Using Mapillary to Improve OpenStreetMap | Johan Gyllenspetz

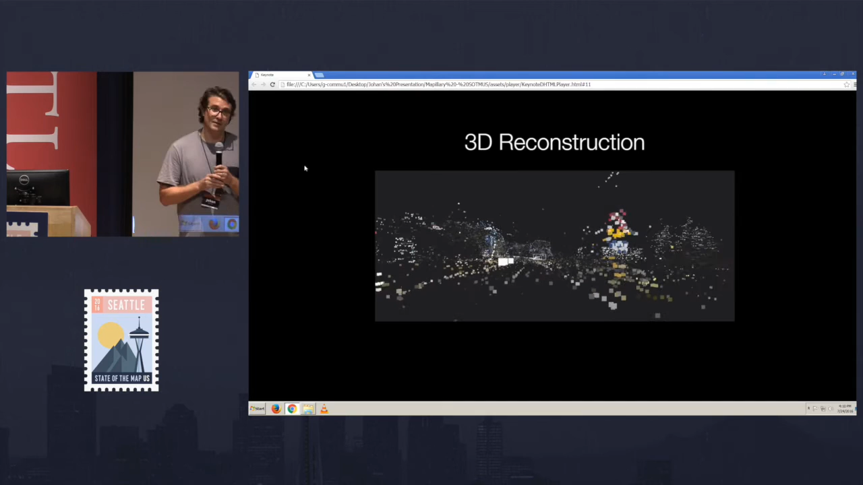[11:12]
And this is where I stood, where I took the second, and this is where I took when I took the third.
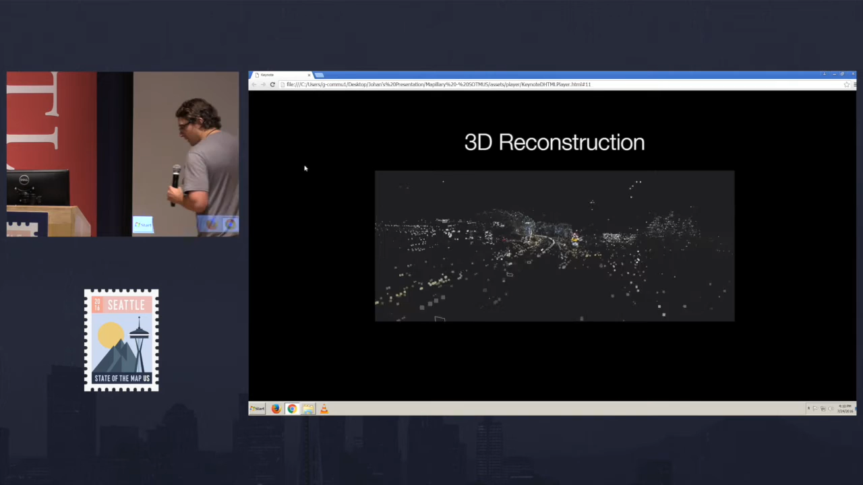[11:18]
But what we do is that we combine this 3D reconstruction together with the
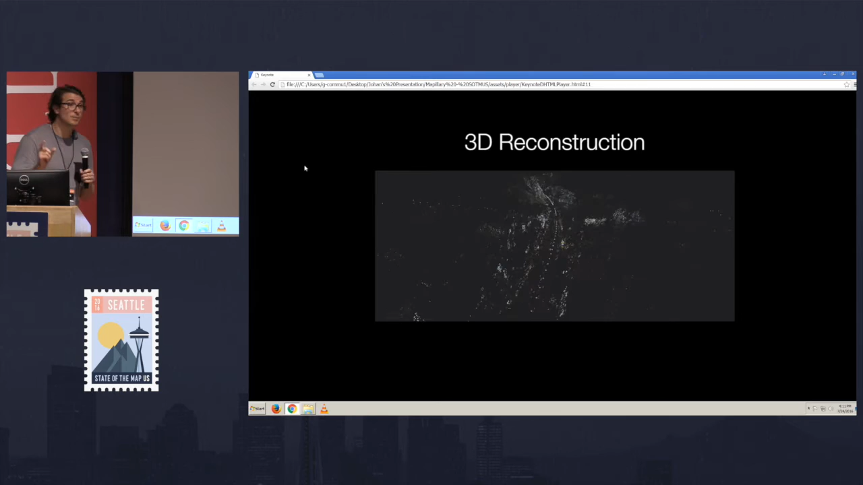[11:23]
segmentation and give you an exact location of where the actual object is.
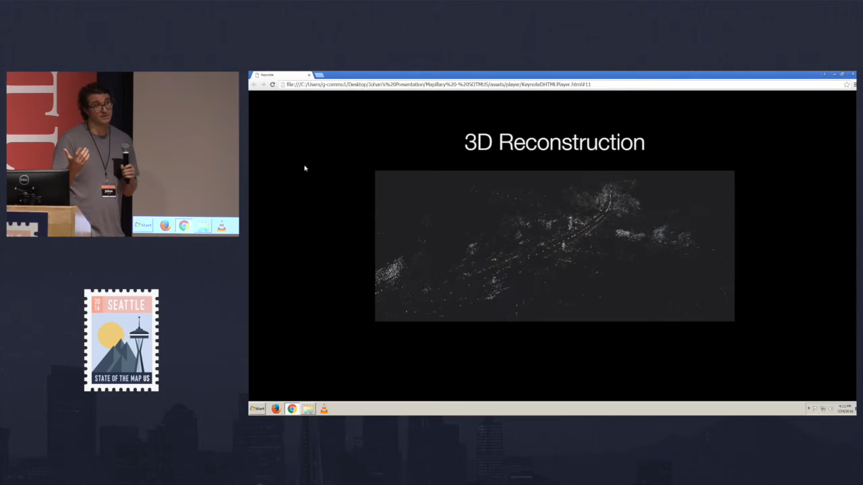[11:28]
So instead of getting, like, three locations that is not true for a sign, you will get an exact location for one sign.